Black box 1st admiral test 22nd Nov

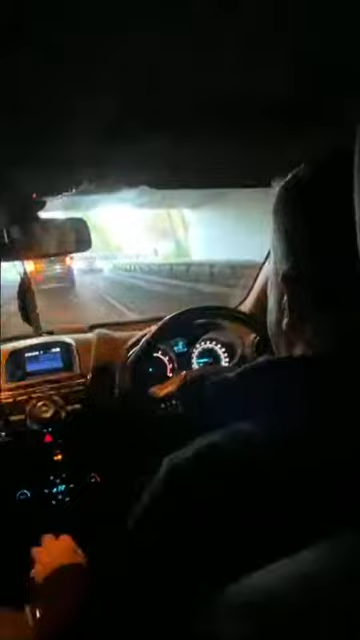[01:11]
Below 20 miles an hour. To the roundabout, 15 miles per hour. Everything clear.